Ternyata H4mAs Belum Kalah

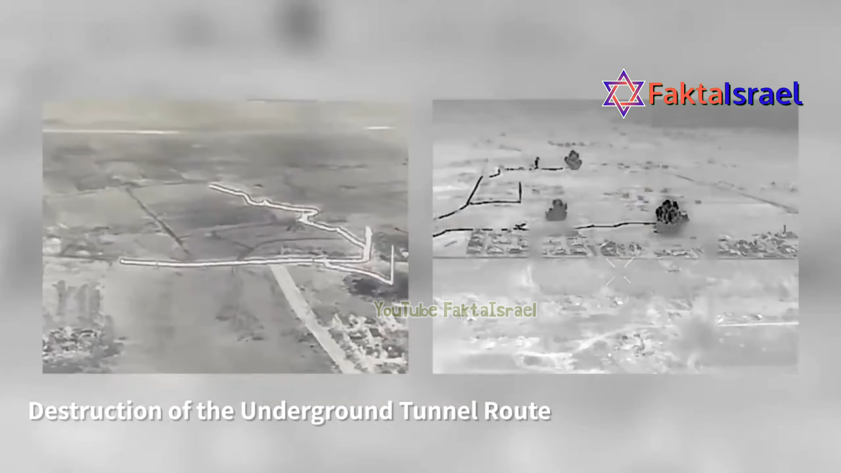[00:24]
IDF berhasil menghancurkan terowongan teror Hamas sepanjang 8 km, termasuk terowongan di Rafah sepanjang 1 km.